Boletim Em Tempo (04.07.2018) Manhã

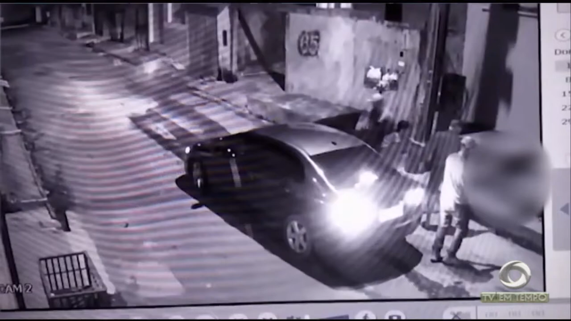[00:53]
Quatro ocupantes desse carro dispararam contra a vítima. No total foram 13 disparos de pistola, que atingiram principalmente a região da cabeça do rapaz de 22 anos, identificado como Wesley Coelho de Oliveira.